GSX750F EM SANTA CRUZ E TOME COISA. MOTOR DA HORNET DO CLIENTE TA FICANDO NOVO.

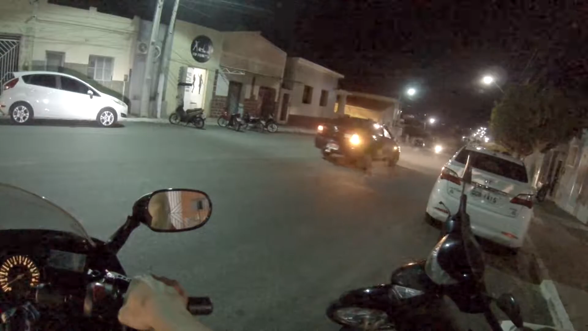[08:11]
Gente, é o seguinte, aqui, vamos treinar, né, mas deixa eu falar uma coisa pra vocês, que mora aqui em Santa Cruz, aqui subindo é contramão, viu, você vem de lá de cima, enrola aqui, ó, pronto, vem lá de cima, enrola aqui, subiu aqui não pode, aqui é contramão, mas aí como não tem placa ali, aí a galera passa por cima, né, tá nem aí, passa e acabou.
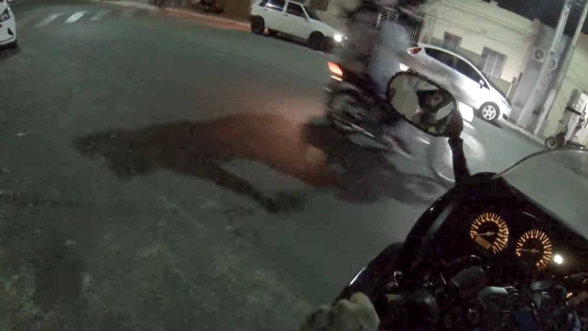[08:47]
Mas não pode não. Ou seja, esses carros parados assim, ó, tá certo. Tem placa aqui, mas...
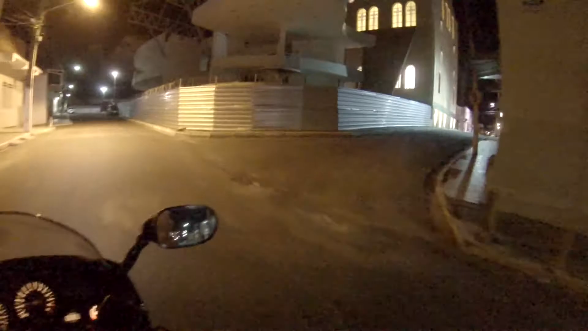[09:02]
Pra que placa aí, né? A placa tem que ser lá embaixo. É contramation.
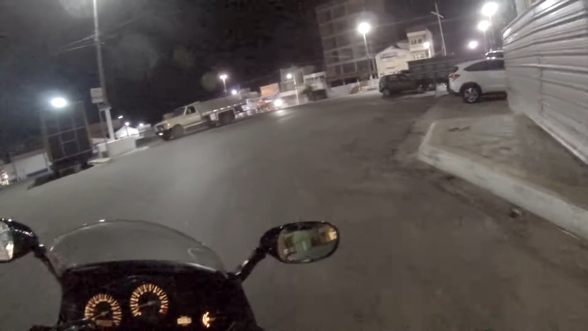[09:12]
Aí quem vem atrás da igreja pode enrolar pra direita, não tem nenhum problema, eu acho, né?